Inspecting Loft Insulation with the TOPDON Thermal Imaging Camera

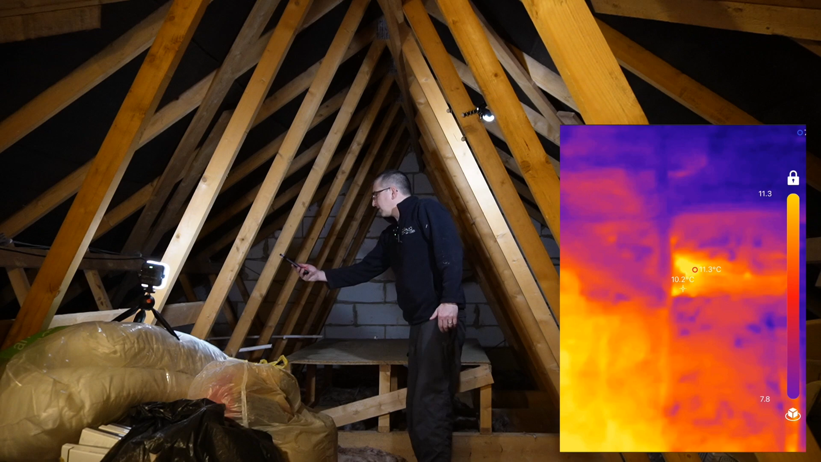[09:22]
there's a beam there that I need to be able to stand on in case I need to get to different parts. So kind of got to sacrifice a little bit of heat loss for convenience.
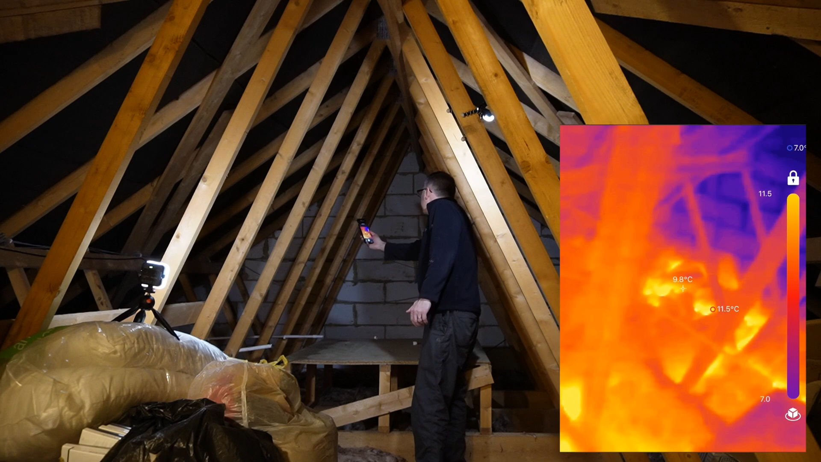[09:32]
Probably need to do a better job over there because, well that's where the vents run for the en suite. And round the back here, still quite warm there, bit of heat coming through. Now you can clearly see the difference between two layers and one layer of insulation. A few little heat spots coming through. Underneath here, oh look, it's my hand print.
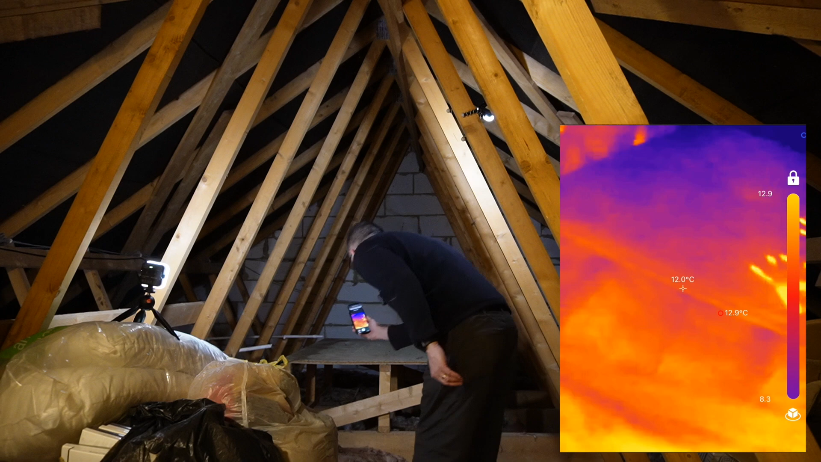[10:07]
On screen: spot 12.0°C, max 12.9°C
That's really cool. Okay. Underneath here, that's a lot better. I'm not seeing the hotspots come out from under there anymore.
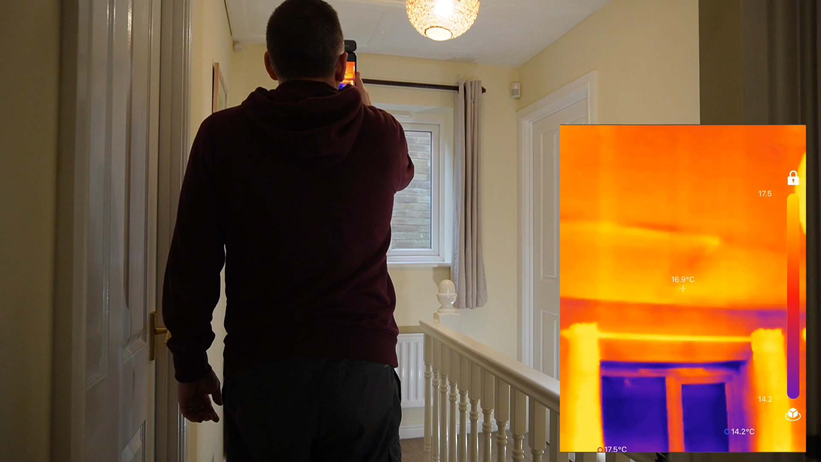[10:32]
On screen: spot 16.9°C, min 14.2°C
So that was as before, and there was a bit of a cold spot in this corner up here. There's still a little bit of a cold spot, but I think I've got that sorted.
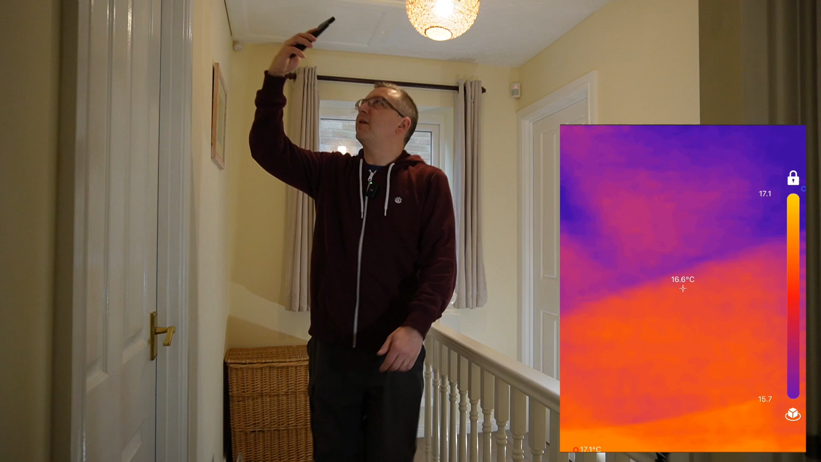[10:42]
On screen: spot 16.6°C
And if I turn around and look down the room, okay, we've still got a few cold spots there. I don't think I'm ever going to get rid of these joist cold spots,
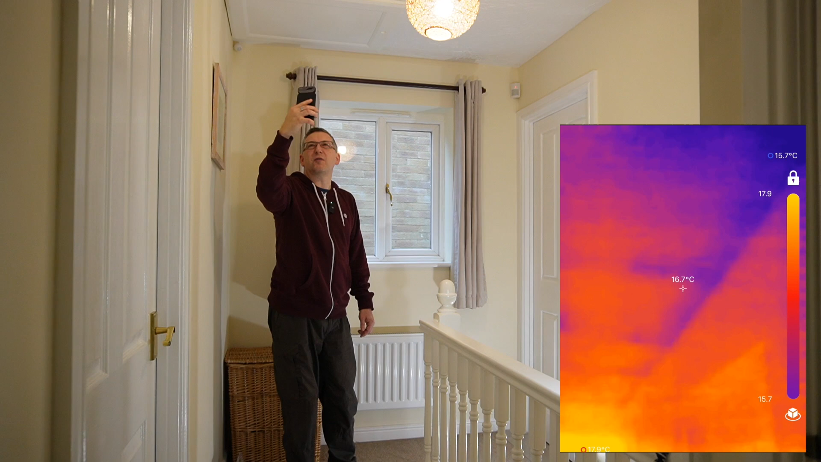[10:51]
On screen: spot 16.7°C, min 15.7°C
but I put insulation across where that join was there, where that wall is. So that seems to have improved it a little bit.
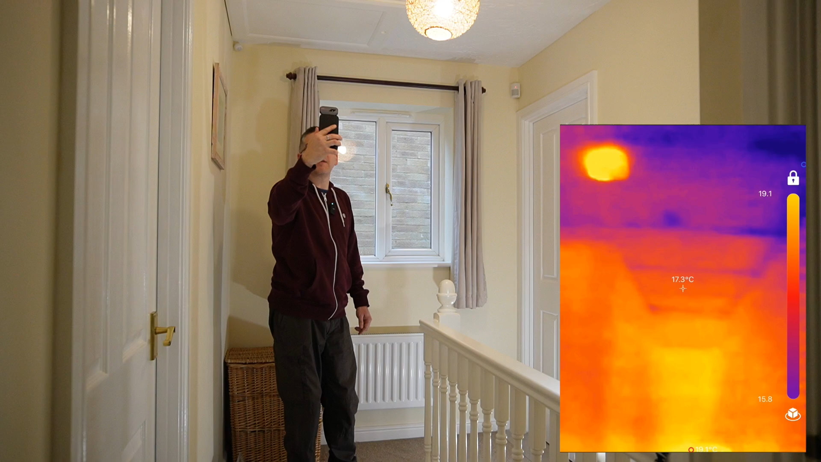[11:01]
On screen: spot 17.3°C
Let's go and look in the bathroom. So here in the bathroom, there were three areas where I was going to try and improve the insulation. So the first one was along the ceiling here between the,
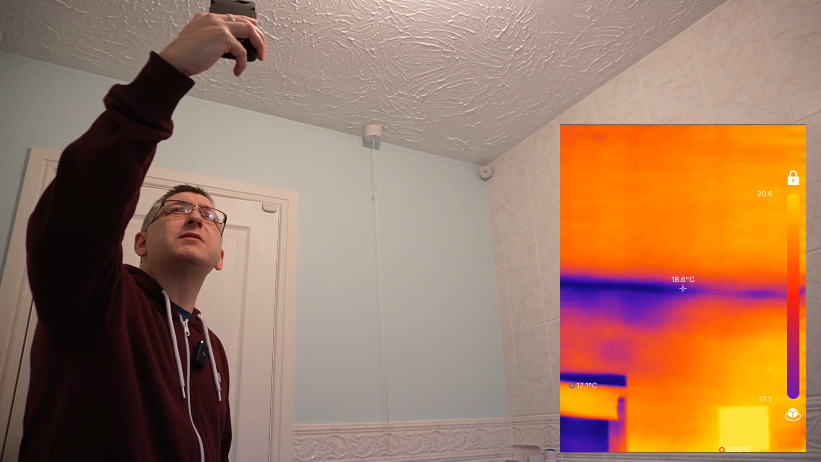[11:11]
On screen: spot 18.6°C
well, against the outside wall. And you can see it's slightly better than before. I think just there is where an A-frame comes down on the roof.
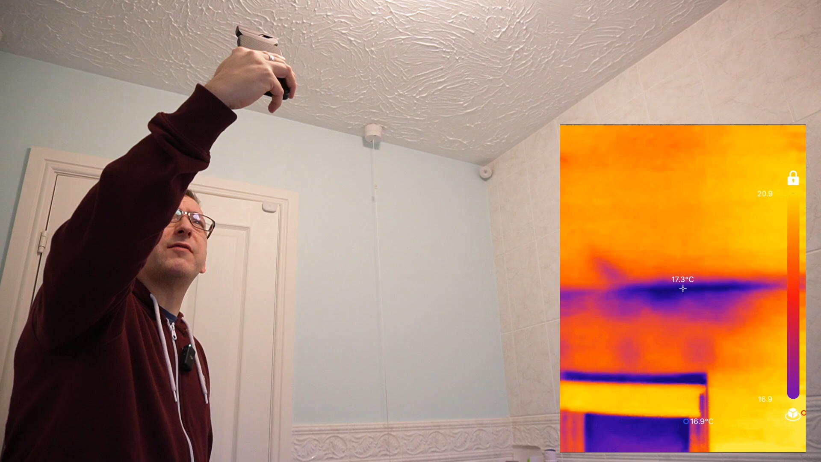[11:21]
On screen: spot 17.3°C
So I'm not going to be able to do too much about that, but I'll have to go back up and have another look in a bit, I think.
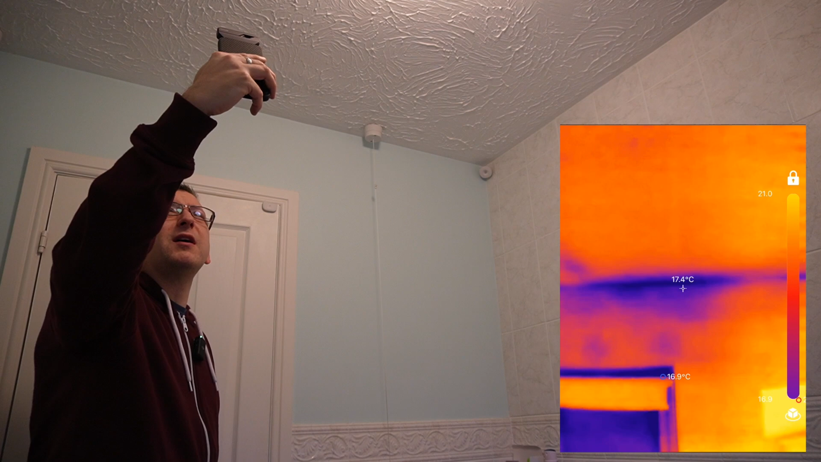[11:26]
On screen: spot 17.4°C
And then there was a cold spot around here.
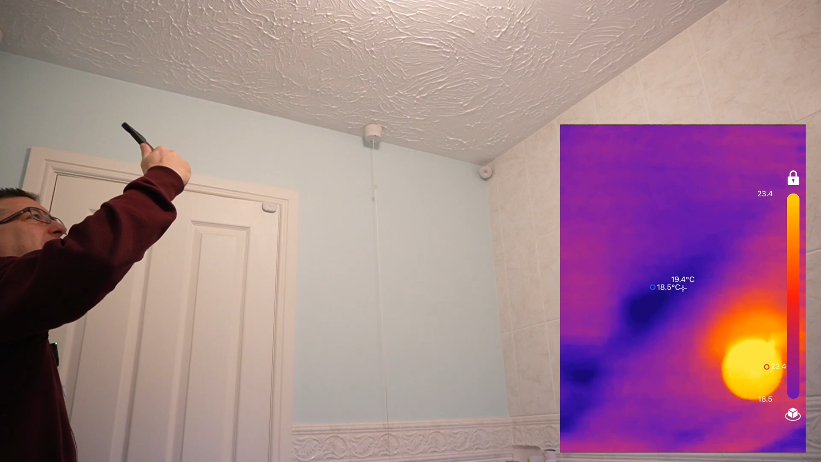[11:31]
And you can see there's a beam running across the ceiling. So I'm not going to be able to get that, I don't think.
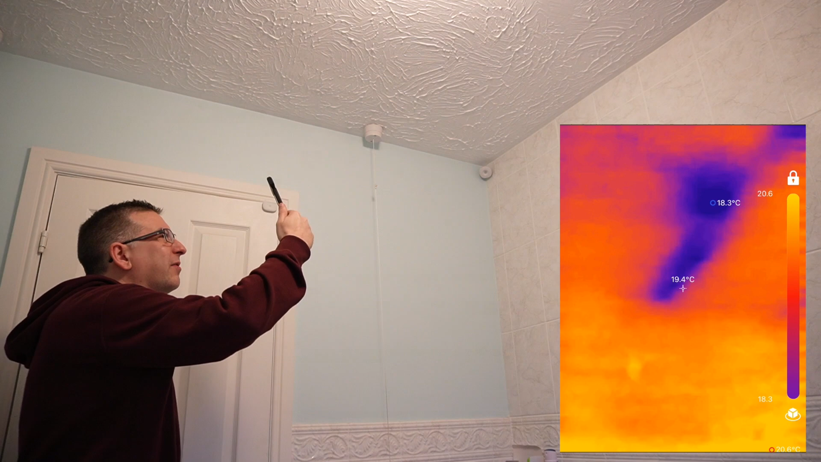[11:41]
I might be able to improve it a bit. I put double insulation over the top of it as well.
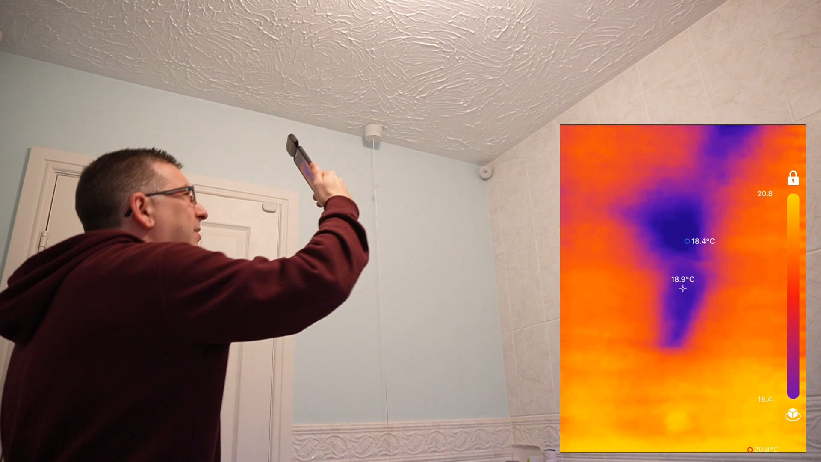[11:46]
On screen: spot 18.9°C
Maybe that'll improve over a few hours. And then up here, yeah, again, that's where the big tank frame was. And it's better than before. I think there's still room for improvement.
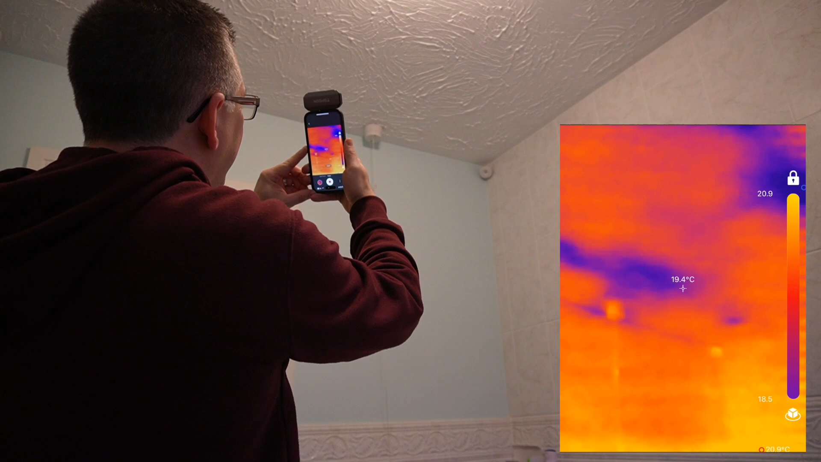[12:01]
On screen: spot 19.4°C
I'm really going to have to stuff insulation underneath all of the frame to improve on that. And then lastly, I wanted to check above the ceiling in my bedroom. We have a look up there where the tank was.
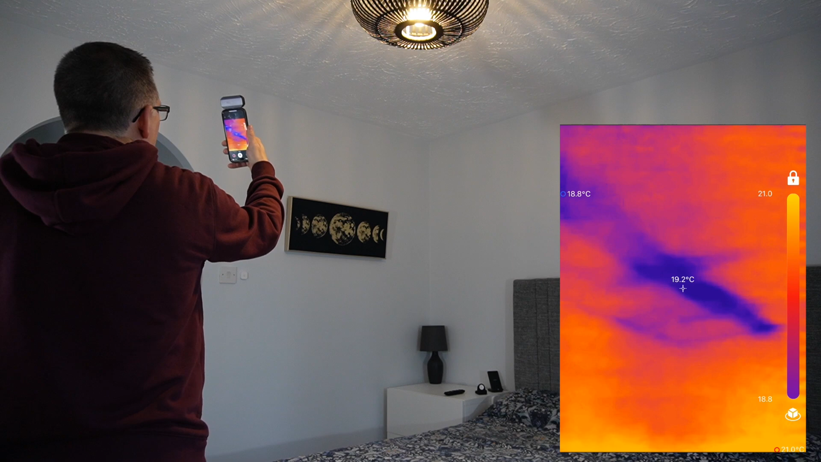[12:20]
On screen: spot 19.2°C
I think there's still a few little gaps. That's along the walking plank, walking plank, the beam that I need to walk on. So I covered it there a little bit because there is another beam for me to step on. So that's why that's a bit better there.
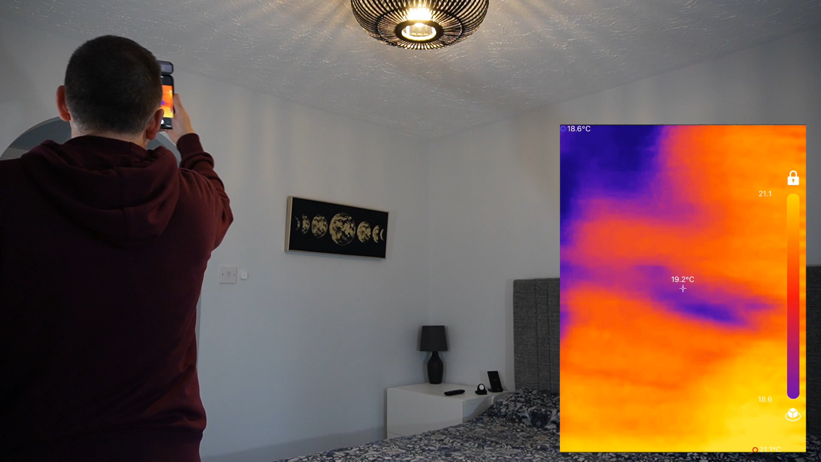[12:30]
On screen: spot 19.2°C
But there's still this area here and that is under where the tank was. So I've really got to go back up there and sort that out. I thought I'd got it all, but clearly I haven't.